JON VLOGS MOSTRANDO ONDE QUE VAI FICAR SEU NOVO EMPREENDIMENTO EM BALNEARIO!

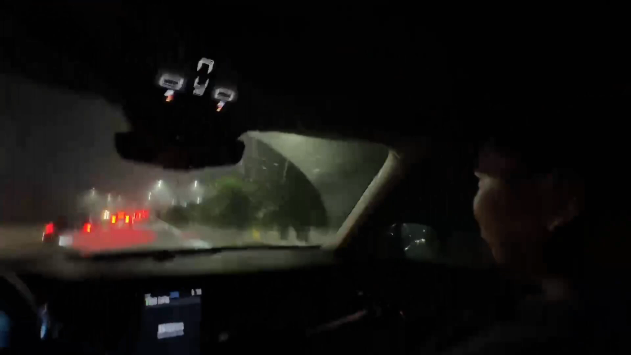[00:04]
Aqui rapaziada Tá, tá tudo, não dá pra ver Não dá pra ver nada aqui Rapaziada, a gente tem um motel aqui, vai derrubar o motel e vai subir o meu prédio Aqui, ó Aqui, ó Tudo isso aqui,
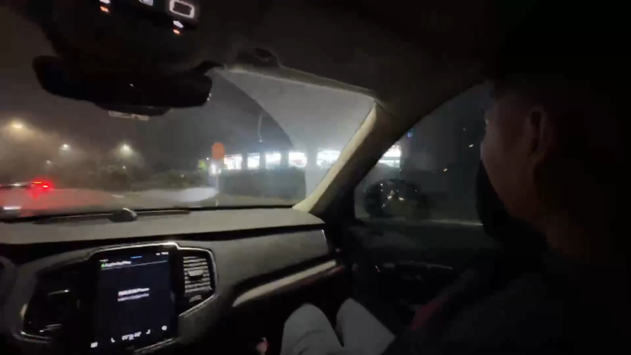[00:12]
tudo isso aqui é o terreno Ó, motel Esqueça tudo Aí entra aqui, imagina Tá ruim a live chat
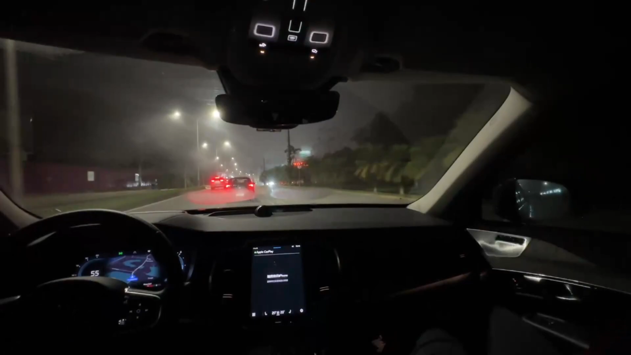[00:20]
Aqui, ó Ah, mano, você tem que ligar a câmera, tá ruim a net Aqui, ó